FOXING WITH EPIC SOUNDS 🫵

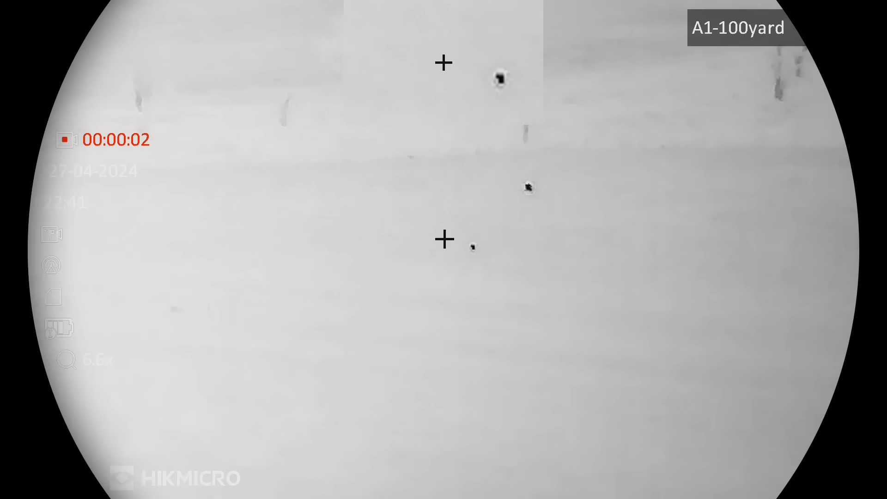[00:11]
witnessed a fox covering some ground at an alarming rate for a new rabbit call a close encounter with a wolf spider in
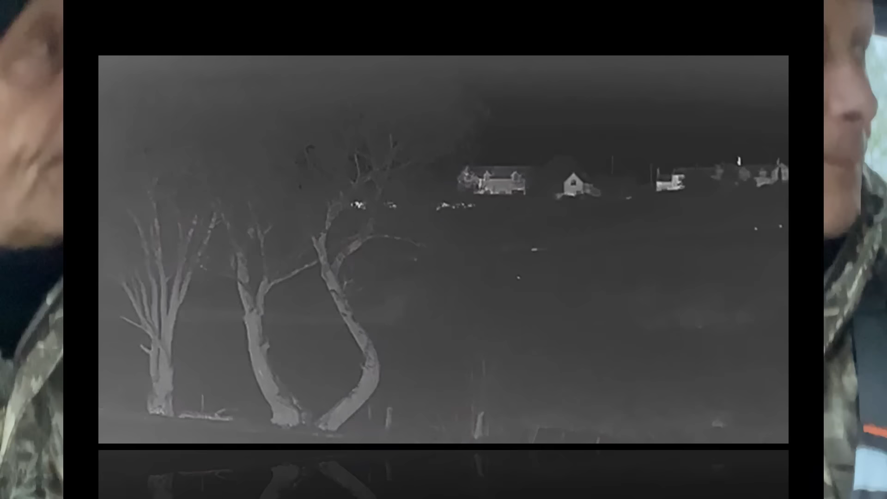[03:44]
the worst possible night to use a thermal scope everything was the same temperature i
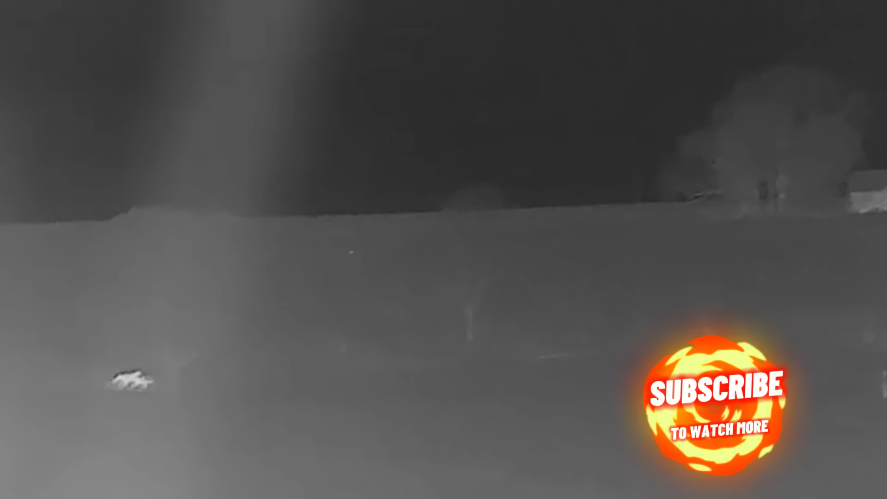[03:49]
do mention that earlier on this was our first position where we waited for about
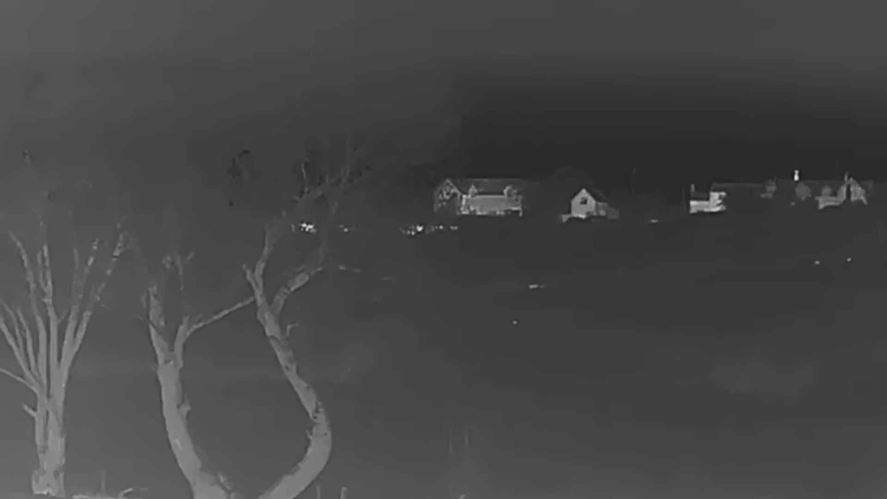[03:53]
40 minutes didn't see anything and then we decided to move on
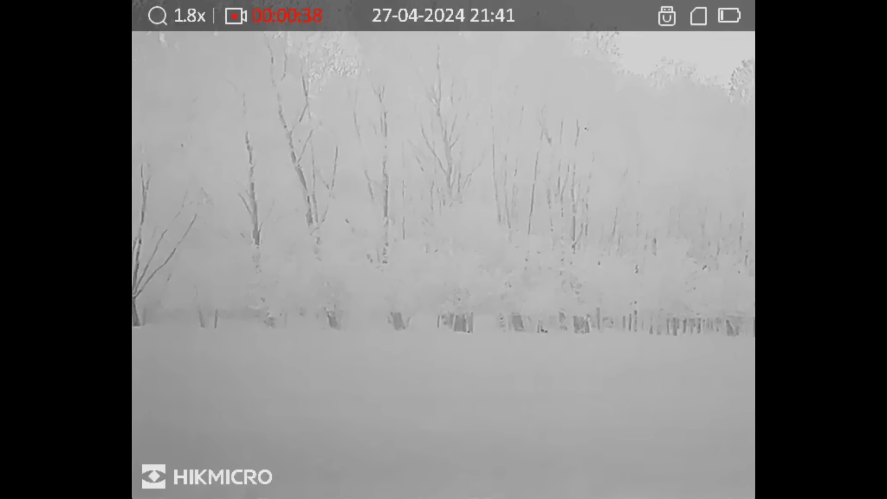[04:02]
so here we are this is the second position this was about a 20 minute drive away the caller was out that fence line is about 120 yards away and sure enough there's one of our little friends mooching along so the wind is coming quite hard from the left hand side the audio is turned off
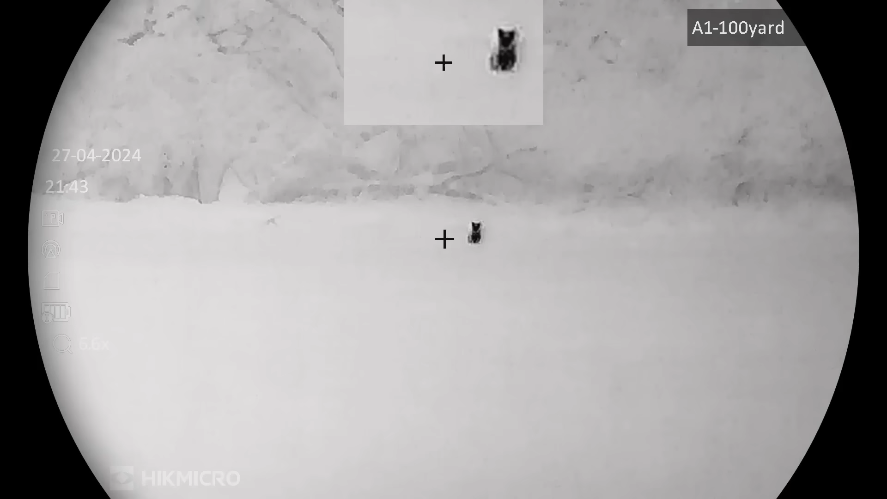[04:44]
there he was right in front of us about 100 yards away
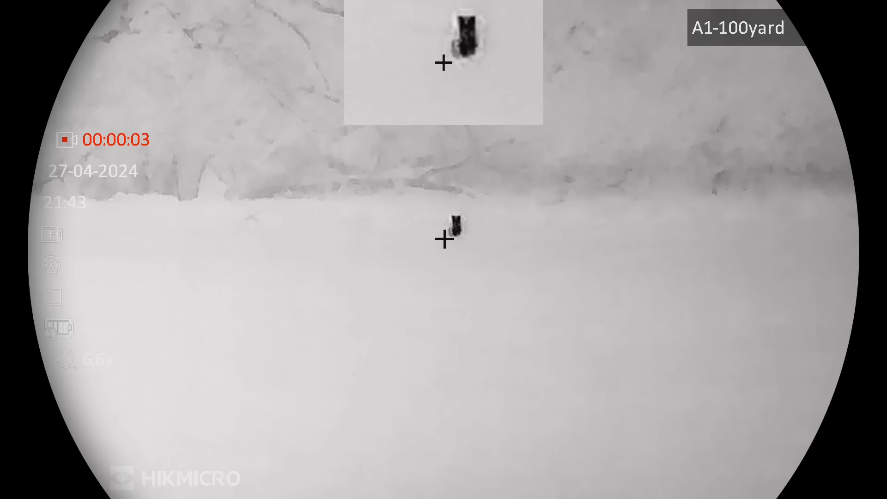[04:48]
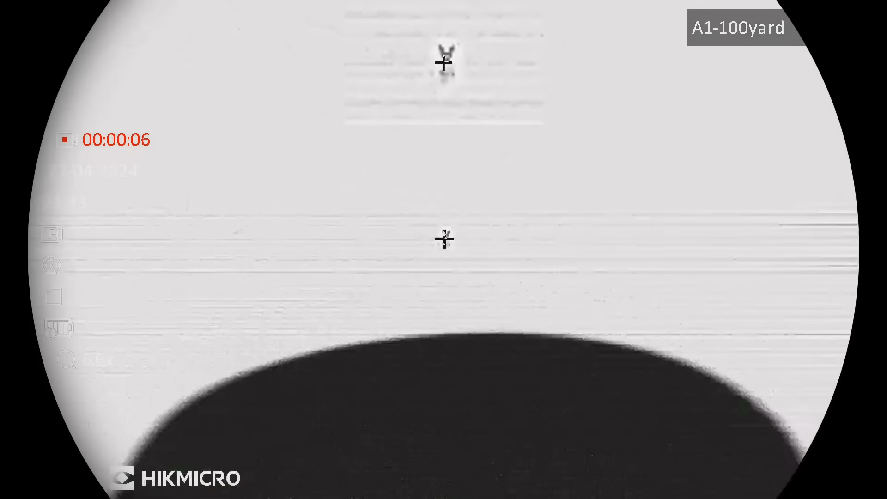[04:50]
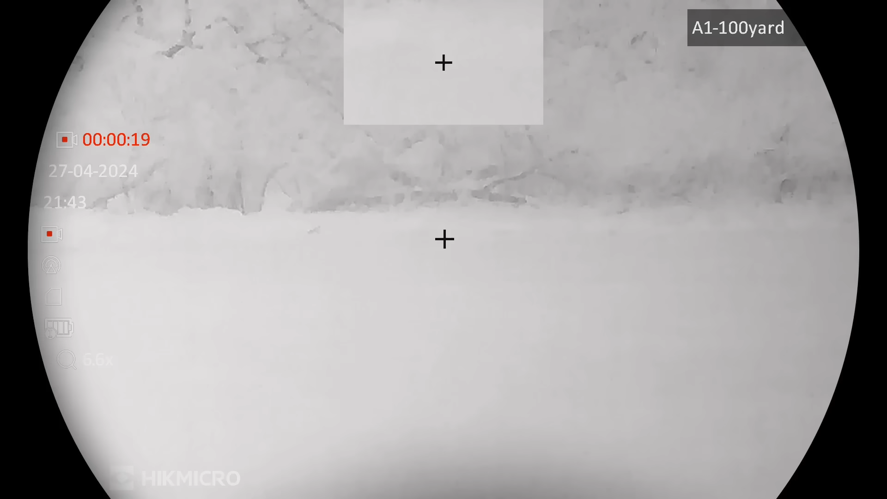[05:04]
got the best of pictures everything's raining and everything's the same colour and temperature there's a little friend who's little as well
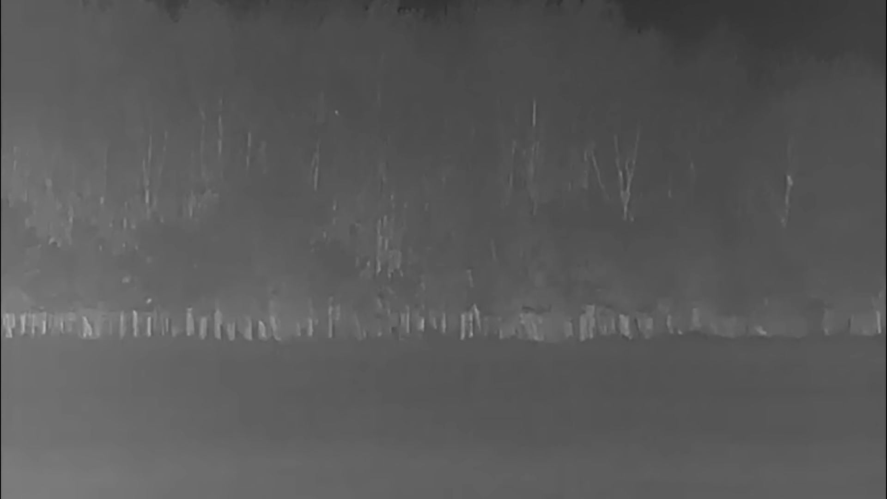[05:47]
well that was a vixen out of the way a few minutes later about three minutes later the dog fox comes along
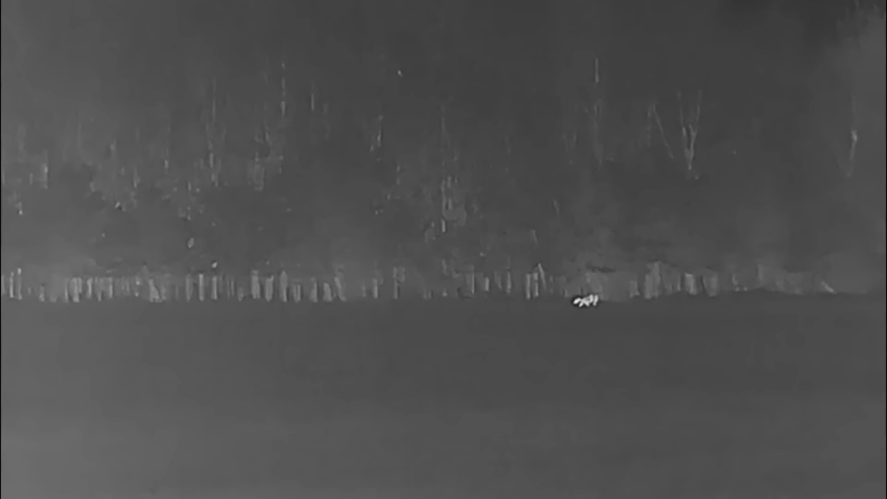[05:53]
like a mad thing possessed going for the rabbit call again and then i put the falcon down picked the rifle up and
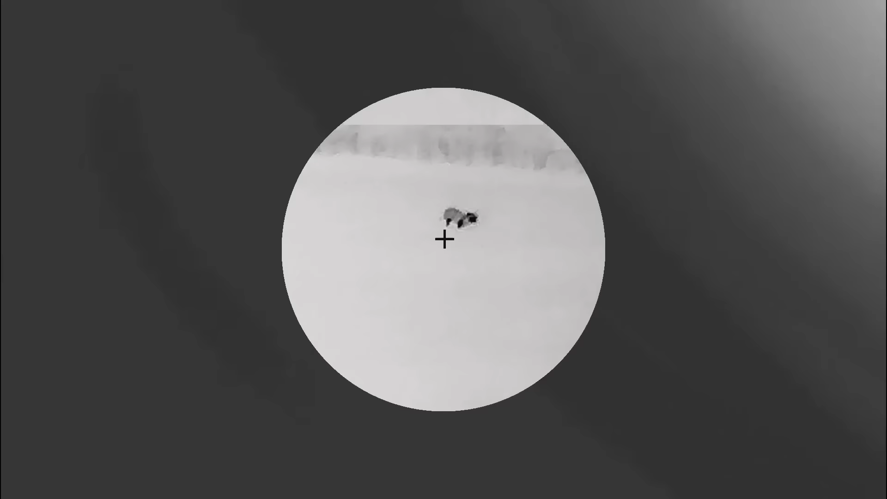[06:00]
in that short time he'd moved probably about 80 yards
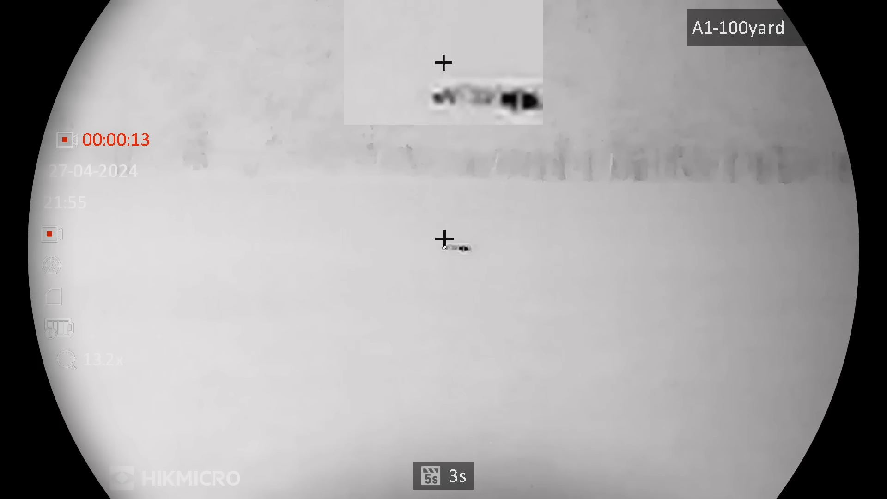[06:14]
i don't think he's got a head that one i'm not spotted that man
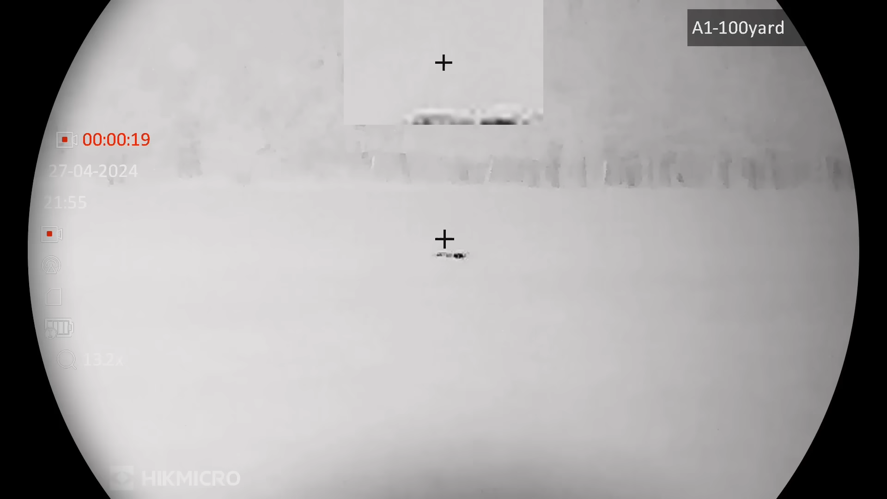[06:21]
well this one it's about five minutes after that first one the vixen i just shot and this one's coming in round from the right hand side if he'd gone any further two things would happen
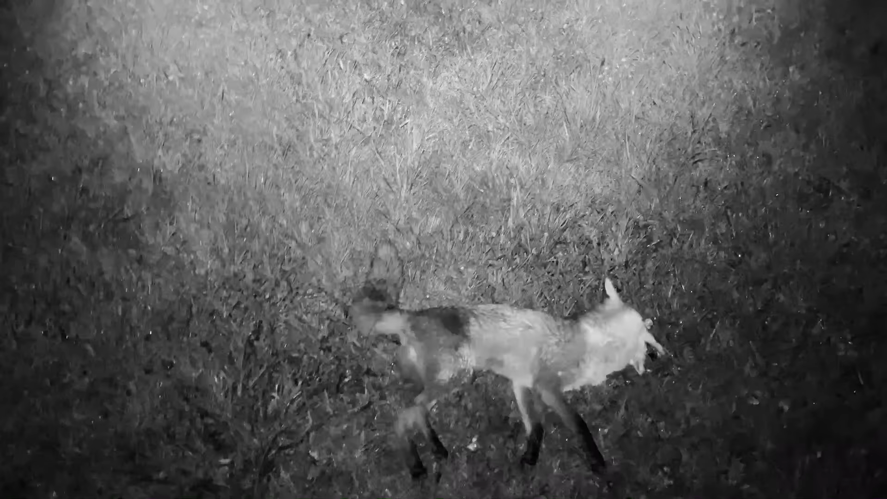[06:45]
bit of a startled look so what i'll do is i'll take him and put him with his missus well that's the first two down three left in the magazine we now decided to move about another 20 minutes
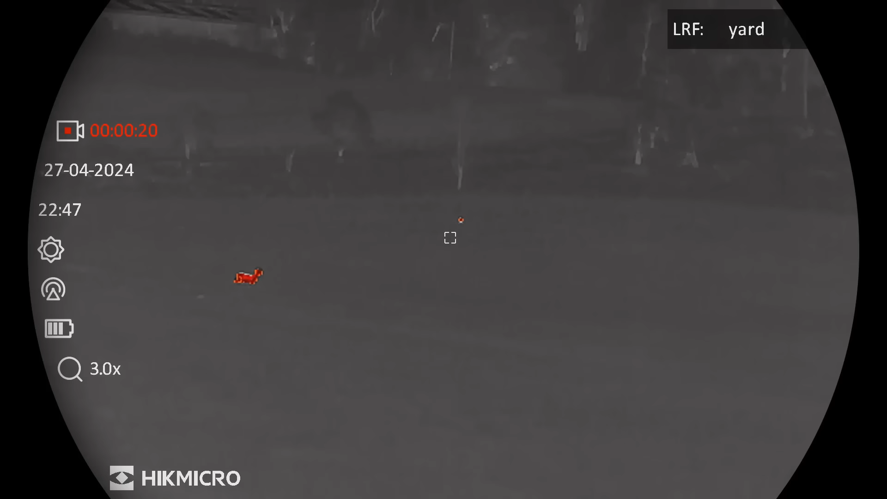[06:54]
to another huge valley we're up on a hill looking down into that valley and then across the furthest point away
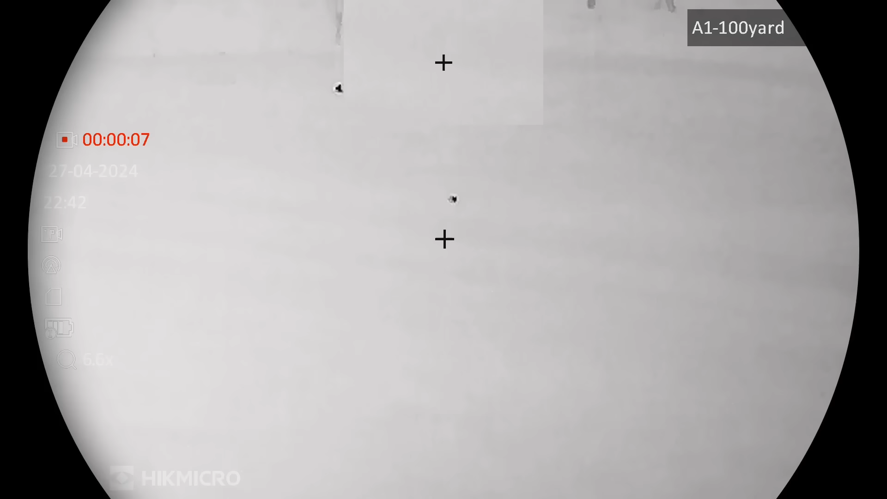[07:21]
so what i'm going to do now is i put the caller out about 40 yards in front of us got back to the truck and set it off now watch this fella coming in an absolute lunatic now he's going to have to come round to the right and then back up towards the left centre of the screen where the arrow's showing to avoid that wind